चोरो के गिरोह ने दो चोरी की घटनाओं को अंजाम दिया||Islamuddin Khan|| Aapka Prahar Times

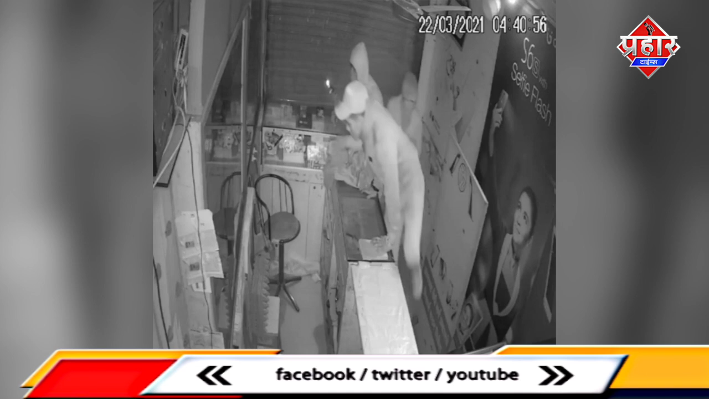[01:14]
की घटना 22 मार्च को रात करीब 4-4 बजे के बीच में हुई है और चोरी करने वाले जो लोग है ये करीब 6-7 लोगों की एक टोली है जो इस घटना को अंजाम दिया आपको पहली घटना के बारे में बताते हैं जिसकी CCTV फुटेज भी सामने आई है